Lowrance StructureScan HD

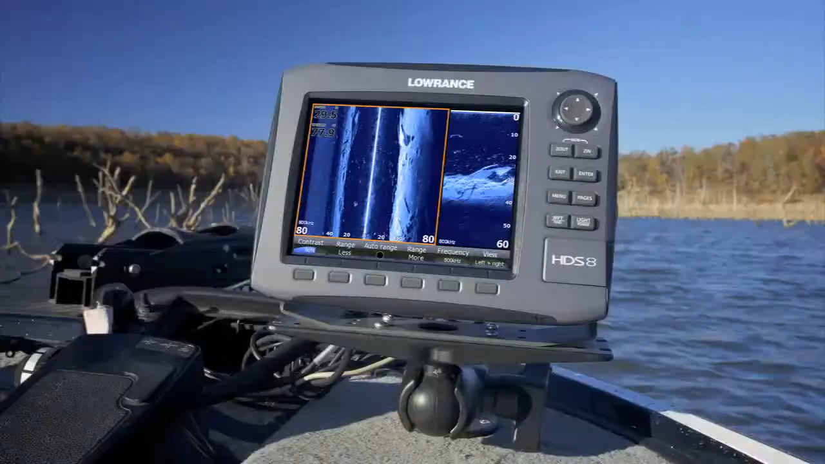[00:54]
Three years ago,
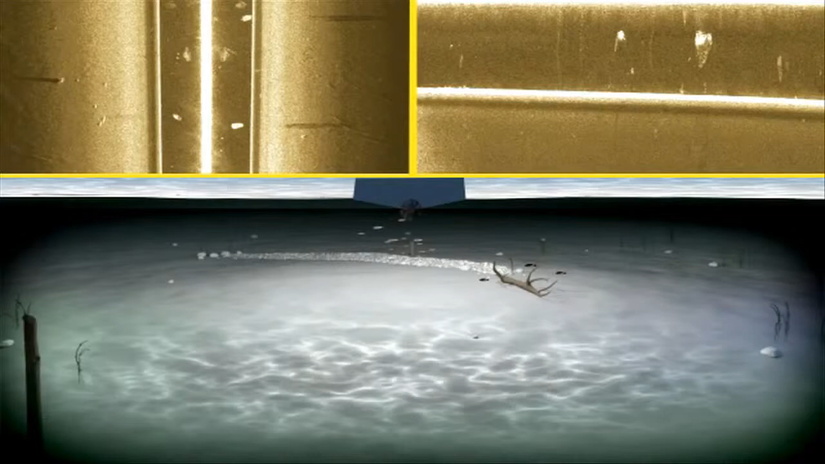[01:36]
clear views to the left, right, and directly beneath your boat.
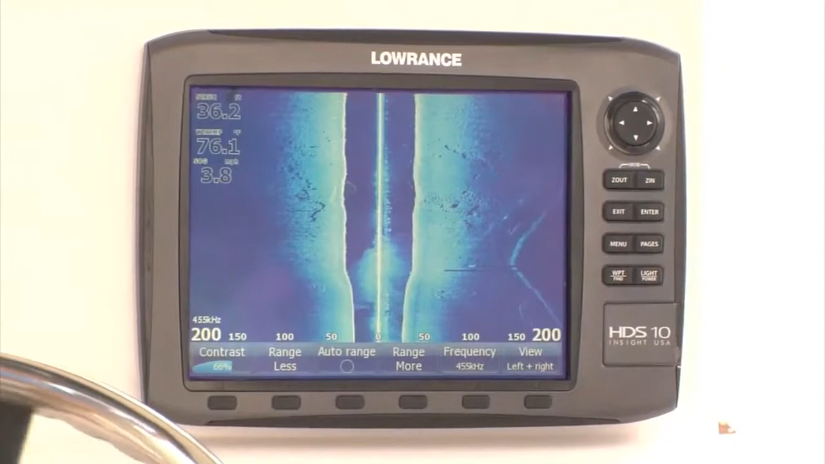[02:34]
so you can cover more water faster with even more detail.
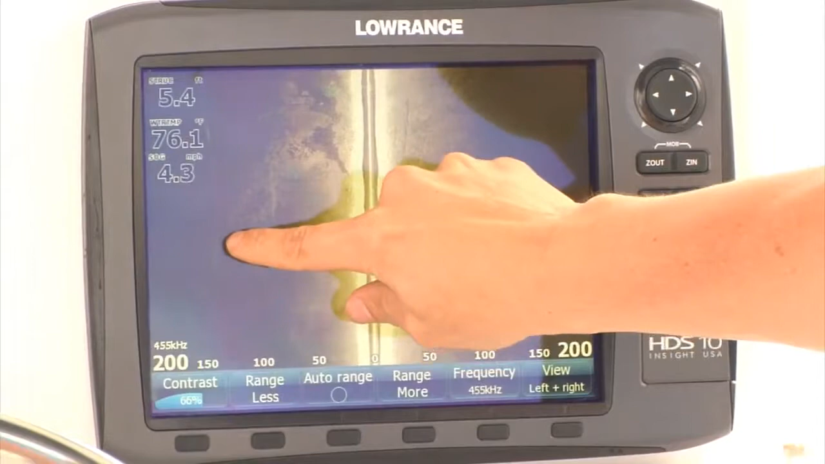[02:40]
On screen: water 76.1°F
What we're looking at here is 200 feet to the right and 200 feet to the left.
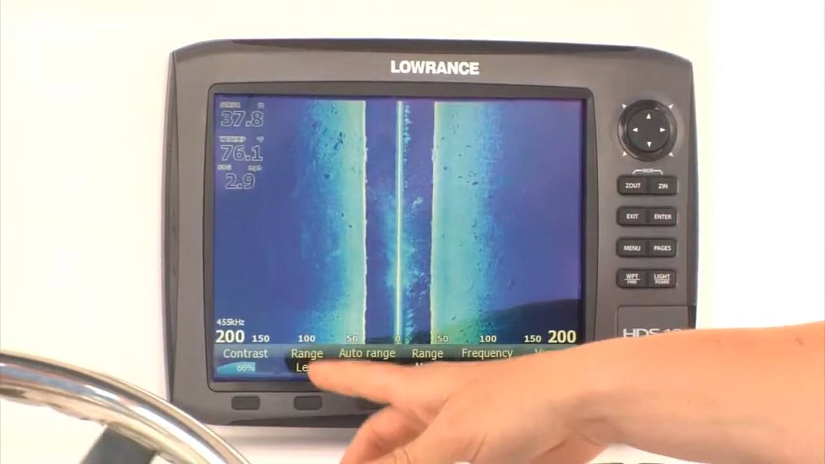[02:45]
We're tracking a seawall, and we're marking rocks clearly on both sides of the boat
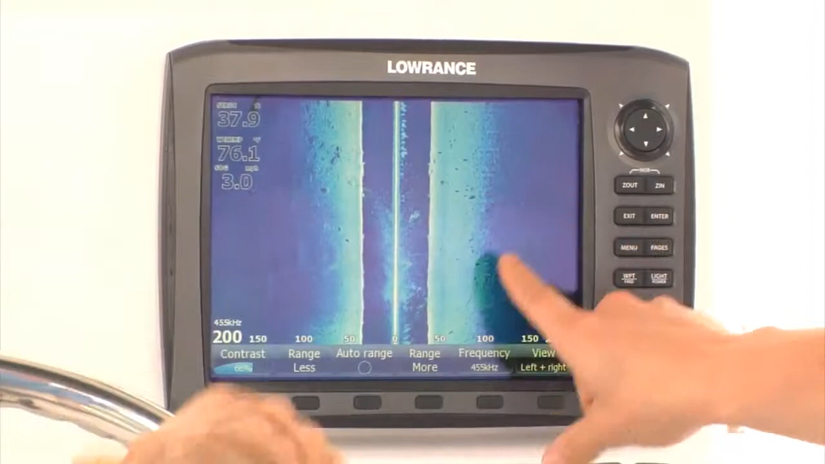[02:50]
and being able to spot bait fish in the water column. This is a dramatic improvement over the previous product. So you can save time and fuel while searching for productive areas for fishing, diving, search and rescue, and more.
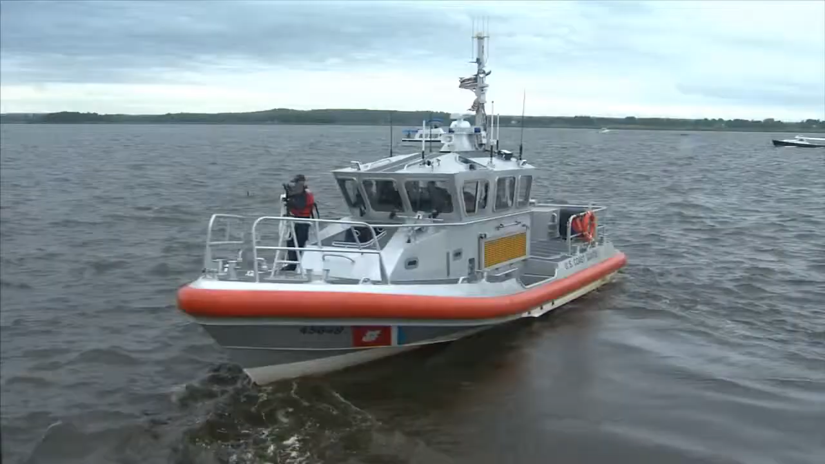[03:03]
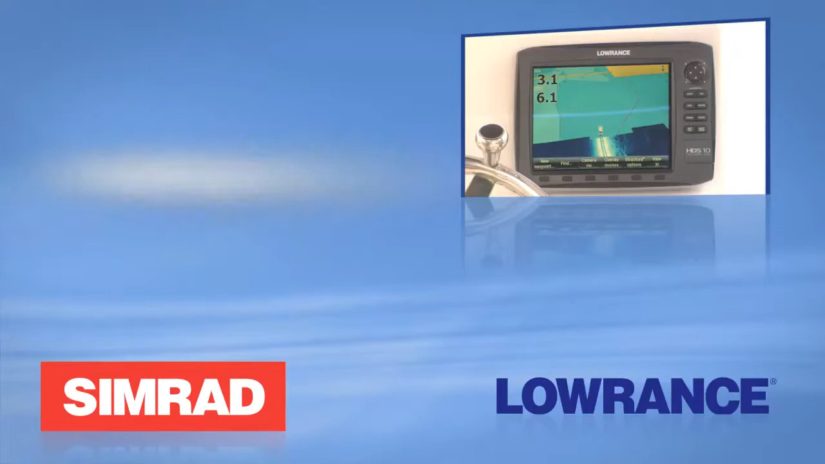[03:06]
Our latest innovation is the new Structure Map
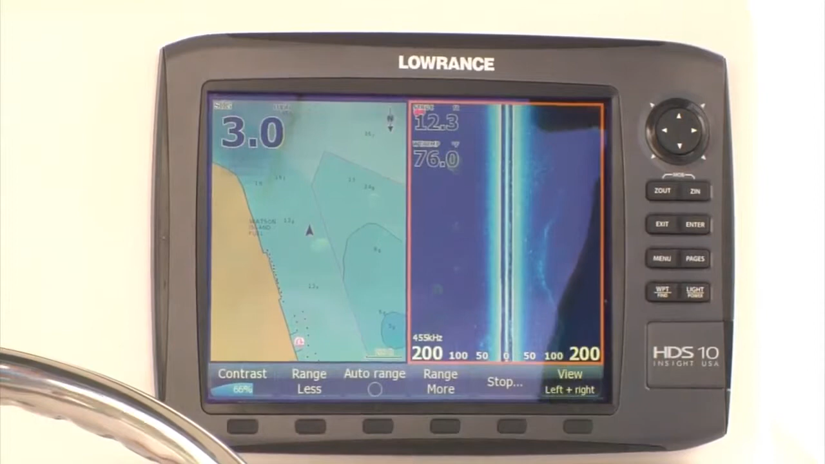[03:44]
then we'll have the ultimate map to be able to go back and find the structure and fish. When connected with Structure Scan, or the new Structure Scan HD, you can easily overlay side scan images on traditional charts to provide an easy-to-interpret view of underwater structure and its precise location.
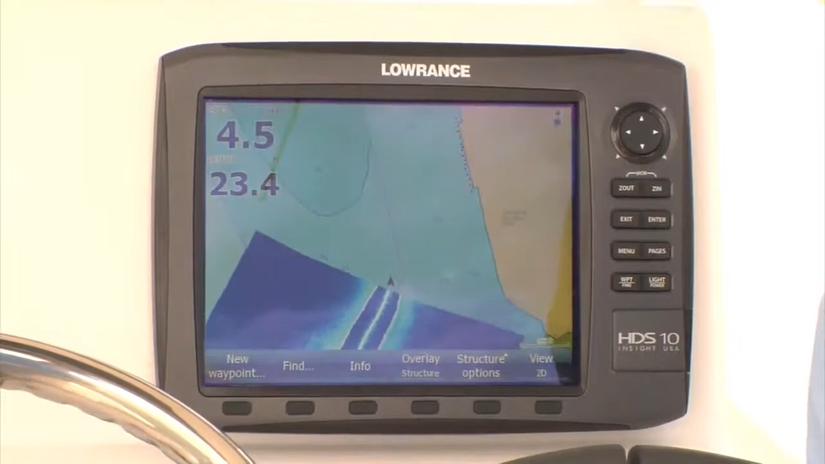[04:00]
The improved range of Structure Scan HD is a huge advancement for Structure Map because now you spend half the time creating a map or searching for structure.
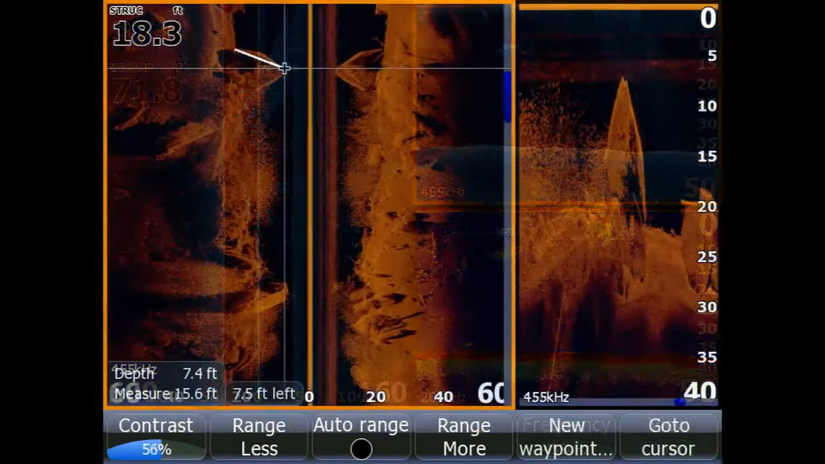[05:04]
you can upgrade to the new Structure Scan HD transducer and see an increase in range and resolution. As with all Lowrance multifunction displays and performance modules,